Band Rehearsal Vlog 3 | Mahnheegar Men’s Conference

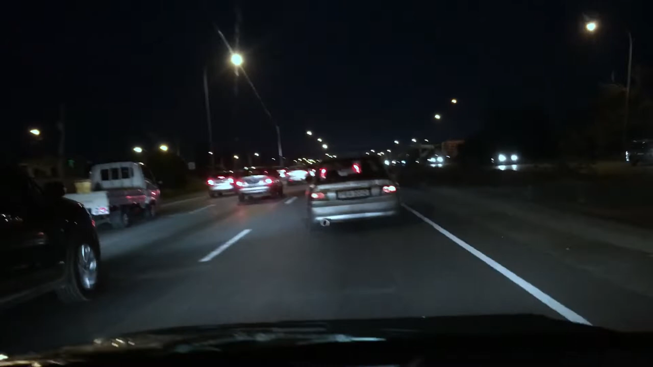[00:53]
I'm not sure if it's an accident or something like that up front, but I'm in a lot of traffic at the moment and this is making me late. So I hope it's nothing serious up front there, but well, I know it is in Trini. Macro traffic, etc.
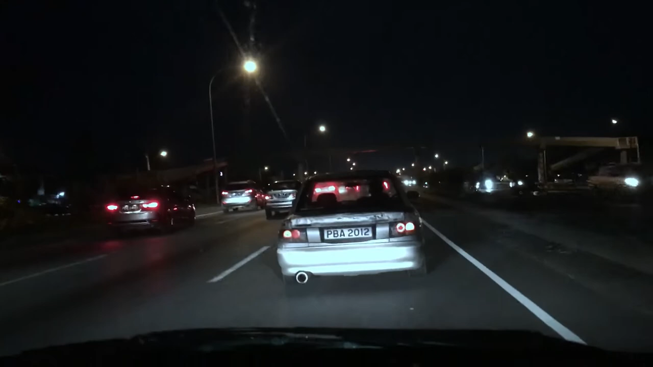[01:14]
So hopefully we get out of this mess soon. Hey guys, what's up?